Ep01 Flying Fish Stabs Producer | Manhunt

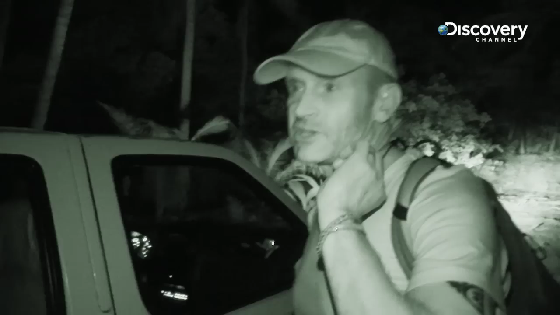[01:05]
Please just have the medics stood by at the production office. By all appearances, Brian was cut on the neck by a fin, but the true extent of his injuries were not yet known.